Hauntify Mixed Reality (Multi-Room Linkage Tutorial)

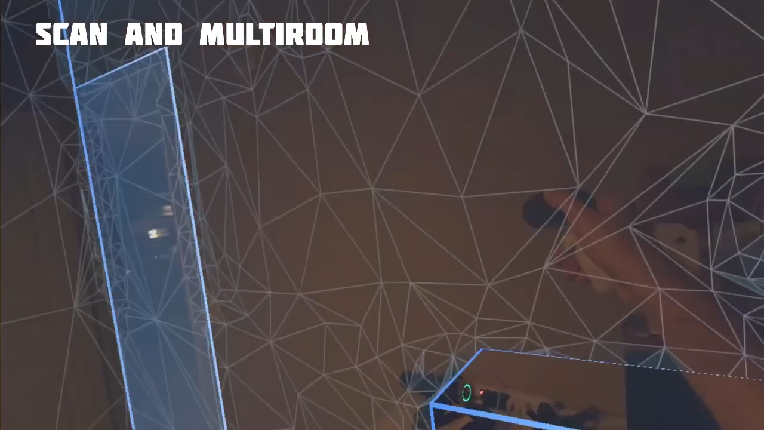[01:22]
If you're using the Quest 3, the system can automatically scan blue walls and doors for you.
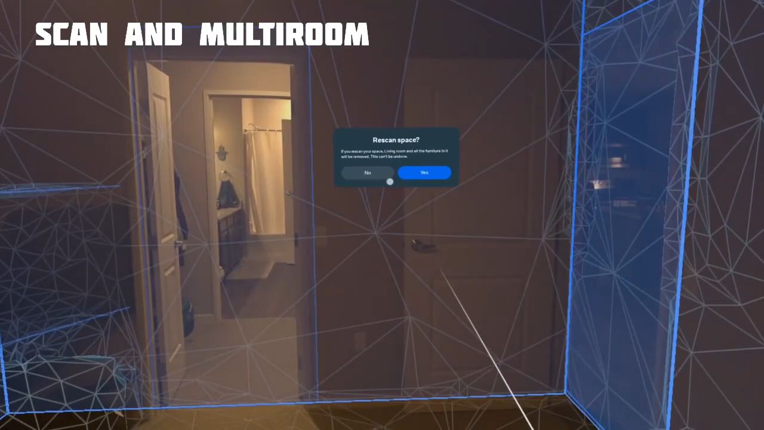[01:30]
The blue walls are what is used to contain the area, not the detailed meshes. For the Quest 2 or Pro, you'll need to manually draw these blue walls and doors to enclose each room.